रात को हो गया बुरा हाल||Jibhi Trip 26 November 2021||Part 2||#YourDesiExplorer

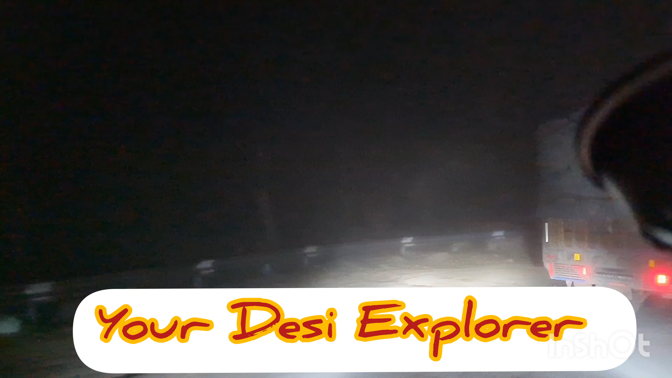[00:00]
ये बिलासपुर से पहले है और धुंध है, कुछ दिखाई नहीं दे रहा है। पता नहीं इस टाइम कैसे धुंध पड़ रही है दिसंबर में।
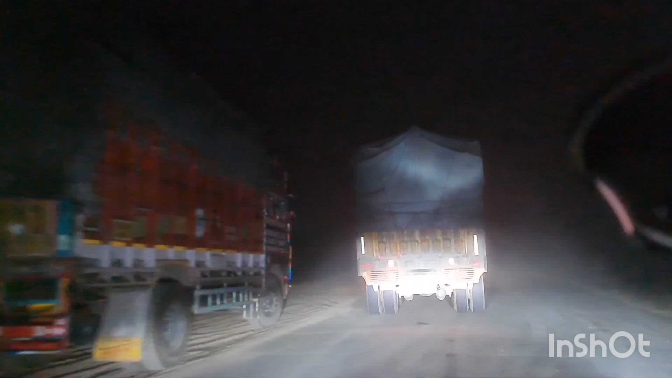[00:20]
अभी हम बिलासपुर से पहले है और धुंध है यहाँ पे, तो हल्की हल्की, तो धीरे धीरे करते हैं ये सफ़र भी। और टाइम हुआ है 5:30 और सब सो गए हैं। एक अकेला मैं ही जाग रहा हूँ। अब ट्रक से आगे कैसे निकाले कुछ दिखाई नहीं दे रहा है। इधर मारे क्या करे, नहीं